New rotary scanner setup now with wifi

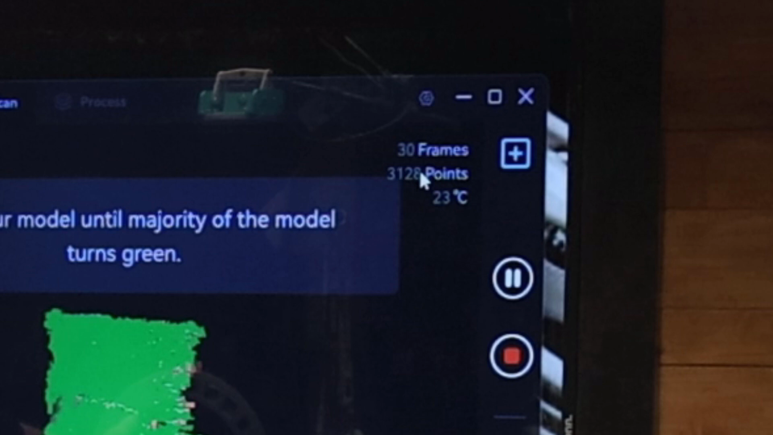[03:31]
Okay, and you see how it's starting to capture points and frames. Okay, so once it stops capturing